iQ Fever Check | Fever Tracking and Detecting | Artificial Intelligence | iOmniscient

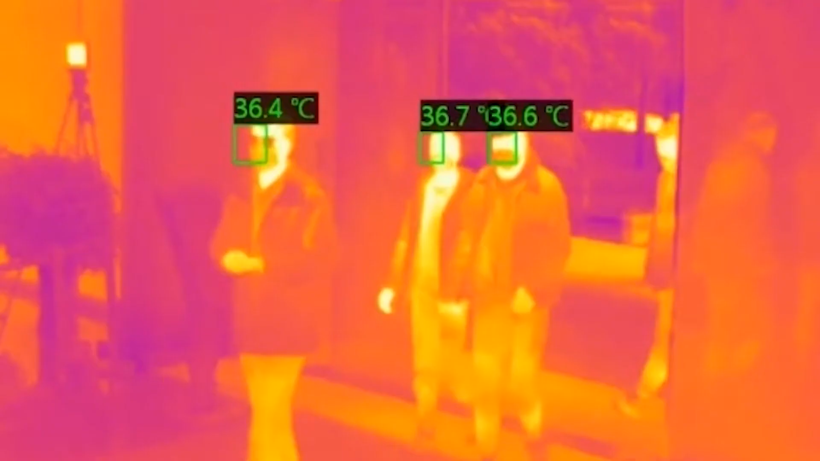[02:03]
The thermal stations use a specialized thermographic camera designed to detect precise temperatures,
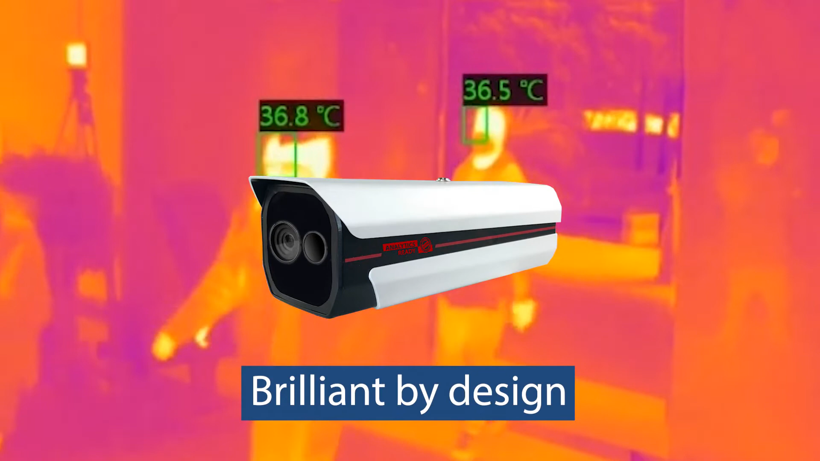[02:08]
ensuring accurate readings even with multiple suspects in a large group at long distances.